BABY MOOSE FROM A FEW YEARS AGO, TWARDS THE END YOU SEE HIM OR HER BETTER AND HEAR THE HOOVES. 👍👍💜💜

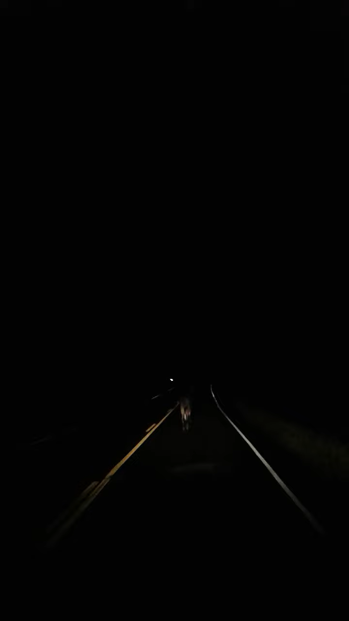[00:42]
And it has been going down the road for almost a mile. I mean, it just keeps going down the road. What the hell is on its leg?
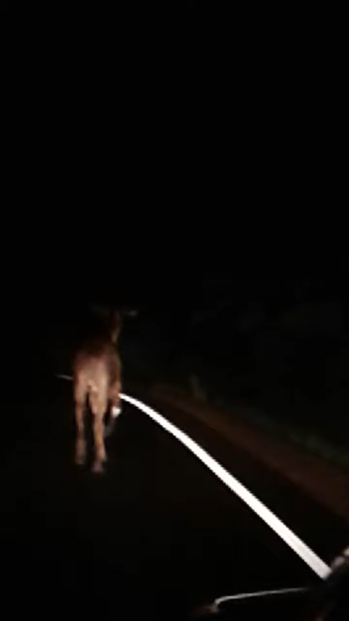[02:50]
Look at this. Oh my god, it just keeps going.
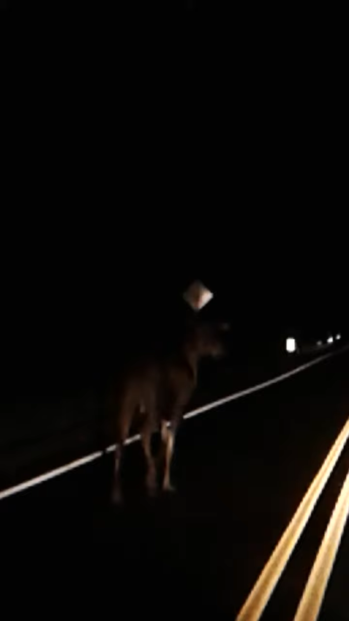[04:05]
Oh my god, I'm never gonna get home honey. Hi. Hi. You're beautiful. You're just beautiful sweetheart.